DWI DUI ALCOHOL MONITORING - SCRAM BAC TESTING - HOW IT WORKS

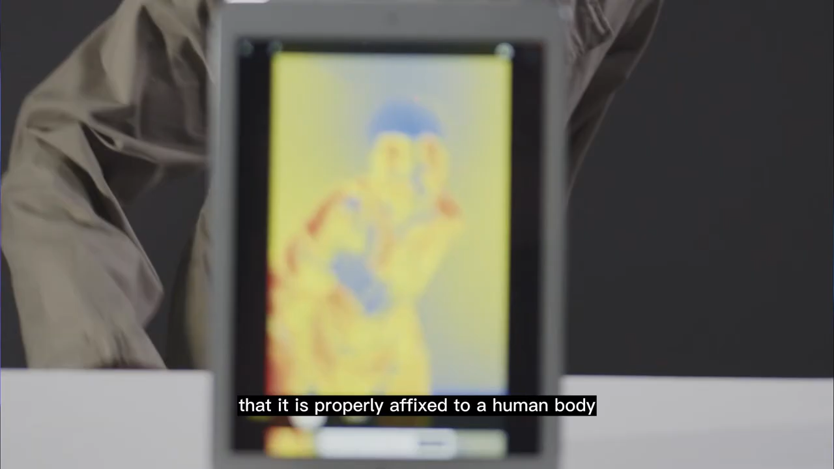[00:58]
It also uses something called an electrochemical fuel cell,
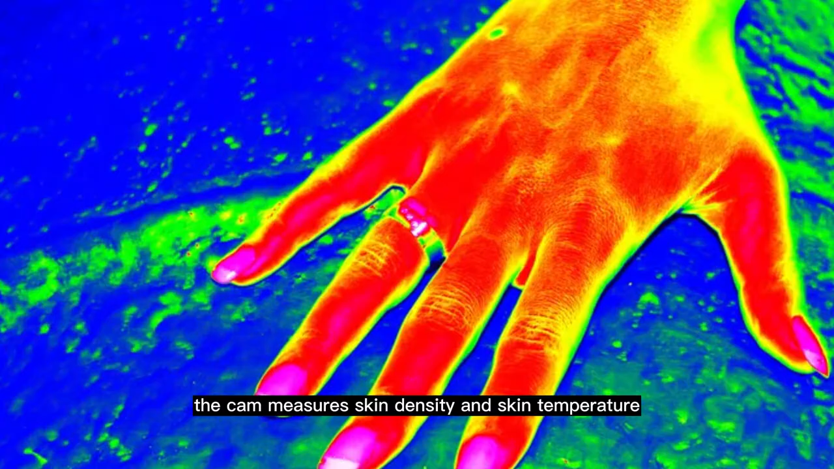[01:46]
The CAM measures skin density and skin temperature as a means to detect attempts to interfere with testing.